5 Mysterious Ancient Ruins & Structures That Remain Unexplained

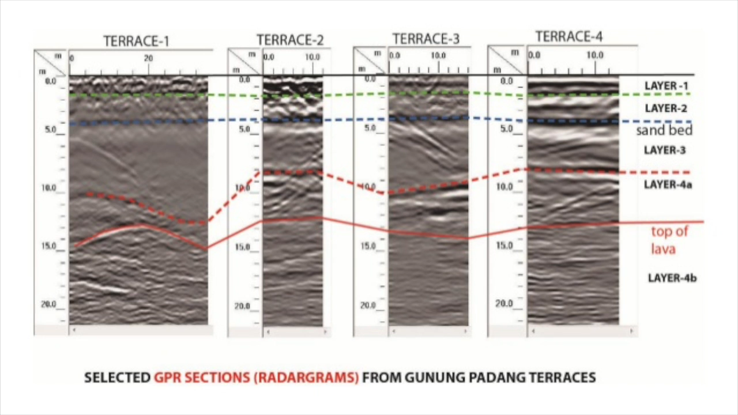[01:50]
dated at up to 23,000 years old, with radar scans revealing the possible presence of a large buried structure containing several chambers.